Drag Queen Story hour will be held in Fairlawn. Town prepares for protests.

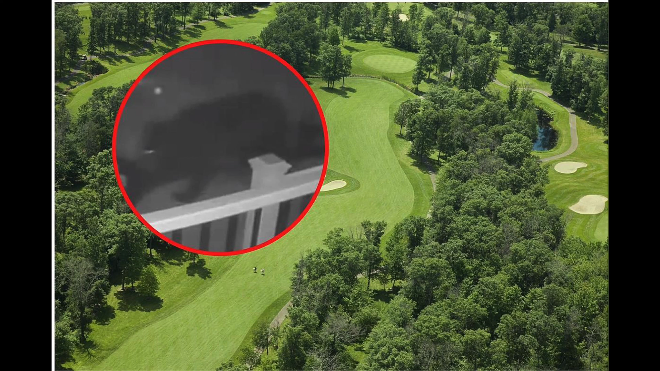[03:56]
The bear seen Sunday near the Atlantis course in Little Egg Harbor.